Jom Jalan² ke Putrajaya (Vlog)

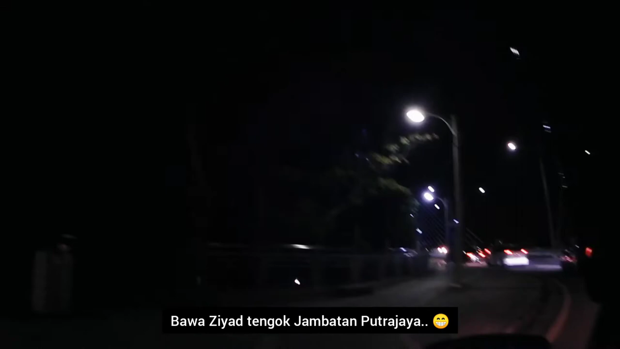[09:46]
Itu jembatannya. Wow, tu dia lampu-lampu. Cantik kan? Langkau
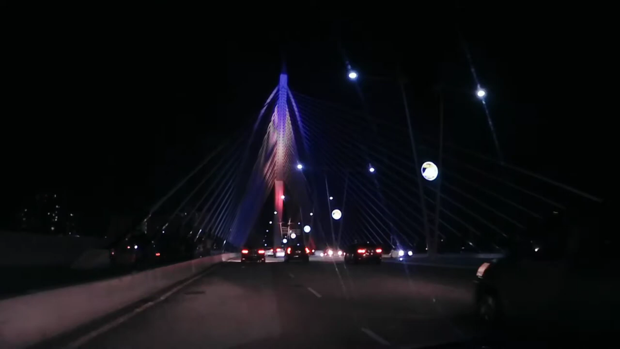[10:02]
semua. Dia tak ada baju tepi ke? Tak ada baju tepi lah. Tepi je lah kau. Boleh baju tepi lah.